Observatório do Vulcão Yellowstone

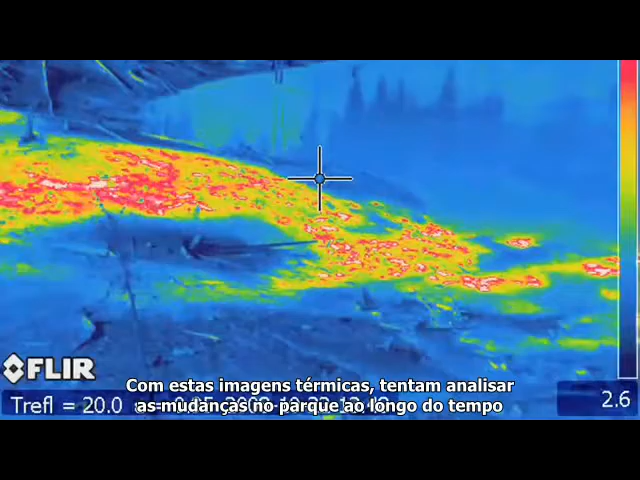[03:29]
And what they're trying to do with those thermal images is look at how the park changes over time and see if some of the thermal areas are shrinking and other ones are growing.